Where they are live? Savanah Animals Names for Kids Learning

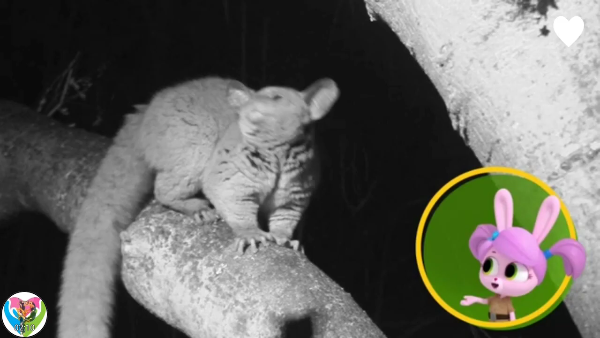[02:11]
Is that a baby? That's a bush baby, Willow.
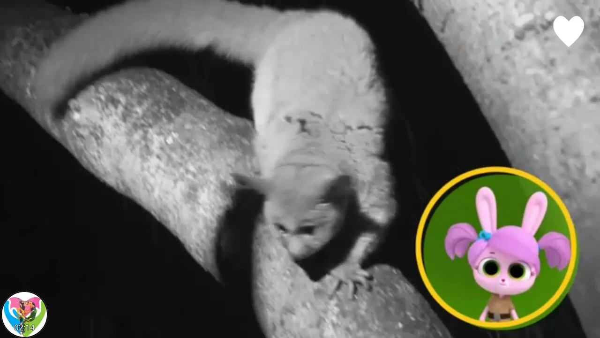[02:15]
Bush babies make a crying sound.
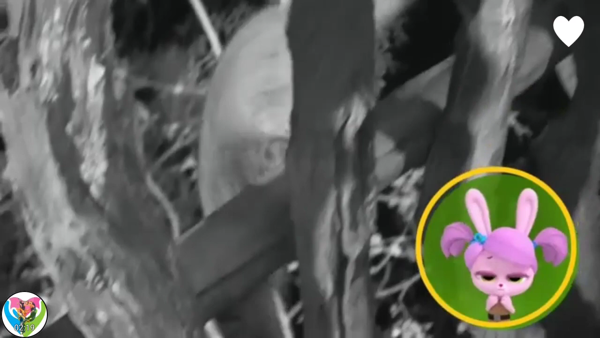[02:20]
It helps them mark out their territory.
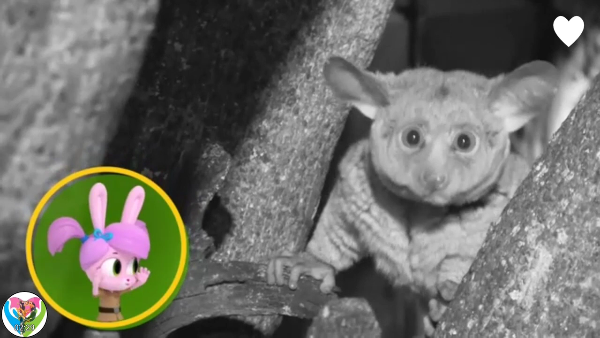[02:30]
Bush babies' eyes are so big compared to their heads, they can't turn them in their sockets. Look, they turn their whole head instead.